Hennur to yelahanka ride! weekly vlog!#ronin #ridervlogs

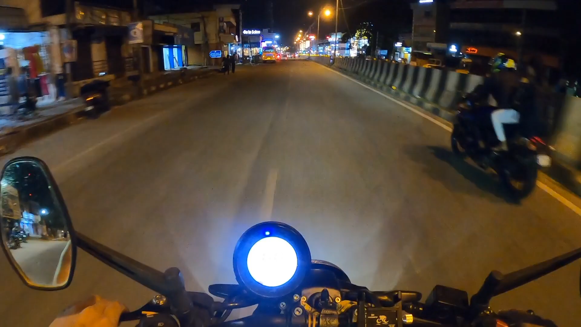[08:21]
एटलीस्ट 8:30 तक घर पहुंचने के लिए कोशिश कर रहा हूँ, क्योंकि थोड़ा आधा घंटा जल्दी घर पहुंच जाए, कभी भी 9:00 बजे 9:30 पहुँचता हूँ।
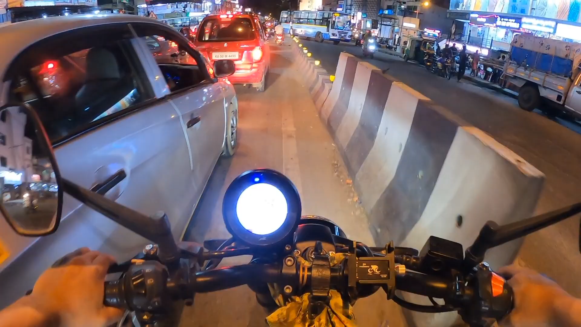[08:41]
यहाँ से यहाँ बेंगलोर में ऐसे ही चलाना पड़ता, नहीं तो यहाँ पे ना पीछे खड़े रहेंगे ना तो अपना सेकेंड सिग्नल थर्ड सिग्नल तक फंस जाएंगे, फिर ऐसा हाल होता है हमारा।